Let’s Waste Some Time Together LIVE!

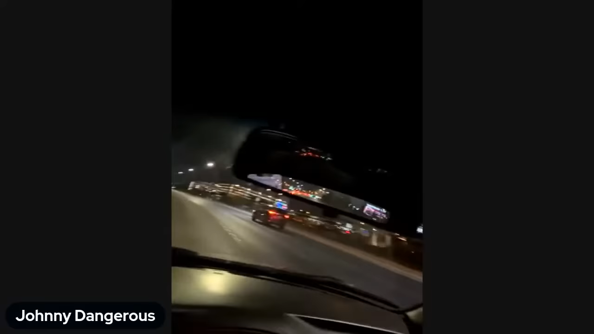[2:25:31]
So this is the airport on the right, and this is a very well kept secret called Russell Road. And to go over by Jason's, he lives on the east side. I loathe the east side.